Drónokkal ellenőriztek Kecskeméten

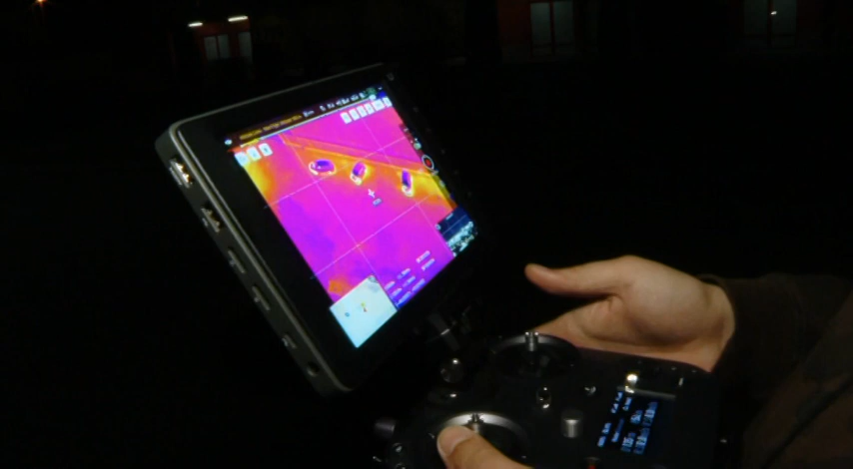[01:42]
Ez pedig már a hőkamerás drón felvétele egy éjszakai gyorsulási versenyről.
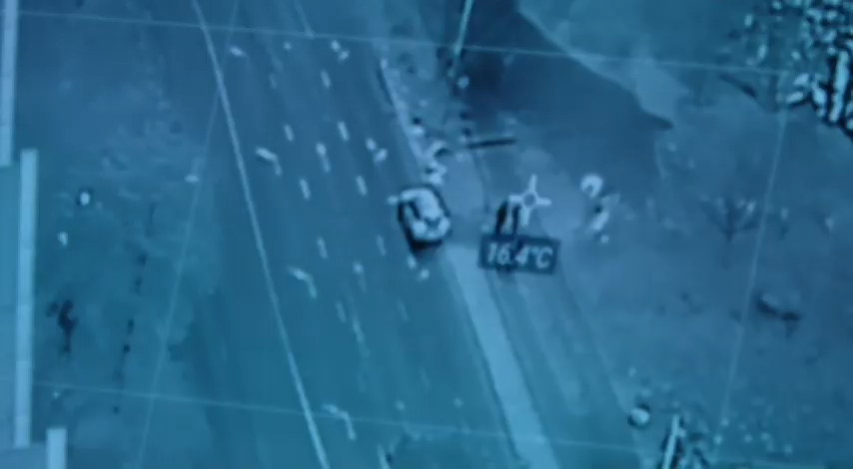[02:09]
A felvételen jól látszódik, ahogy megérkezik a városrendészet autója, és ellenőrzik a fiatalokat.
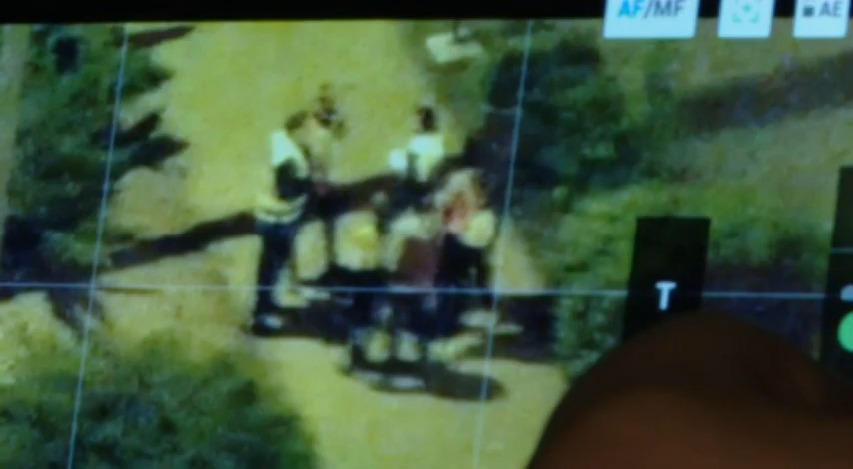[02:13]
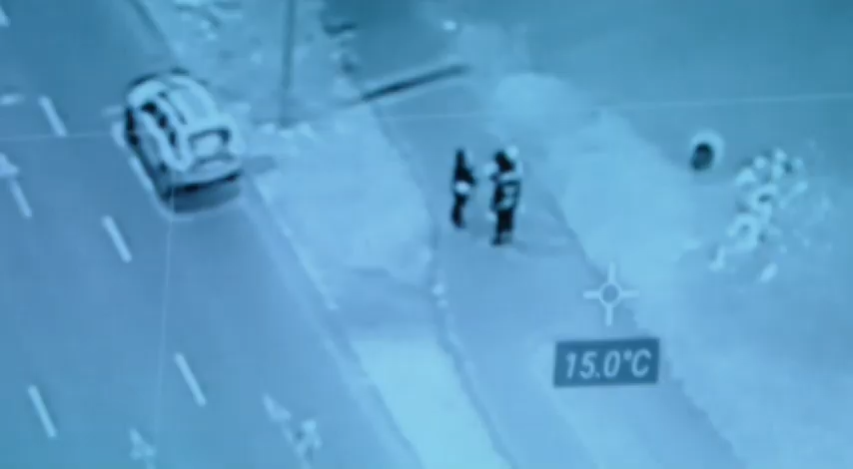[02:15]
On screen: spot 15.0°C
De arra is volt példa, hogy valaki tudta igazolni, hogy miért van az utcán.